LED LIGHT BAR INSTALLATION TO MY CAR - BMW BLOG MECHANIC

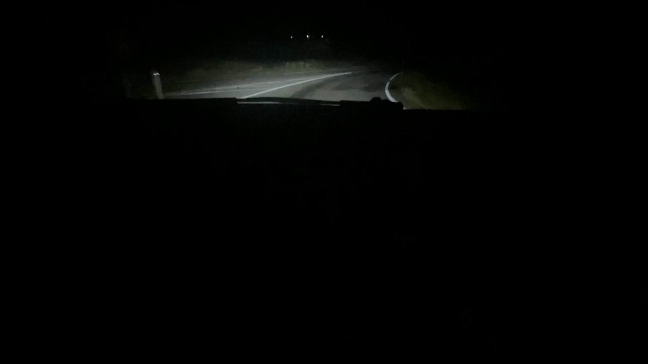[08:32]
well my dash cam isn't very good in fact it's crap not doing a right good job sorry about this you've not got such a good view but what can you do kind of thing yeah the aim's too low basically it it's good
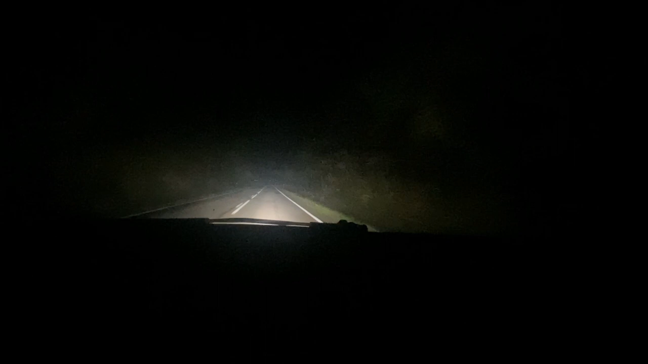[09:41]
uh do something with it steaming up a bit here now it's certainly excellent but uh yeah unfortunately i would say it needs to be need to lift that tomorrow now and lift it higher i mean it's it's good enough it's a good car this has got led lights anyway so it's pretty good but it's about 18 19 000 lumens i guess maybe 20 000 with everything added up it's a bit literally like daylight here really in my opinion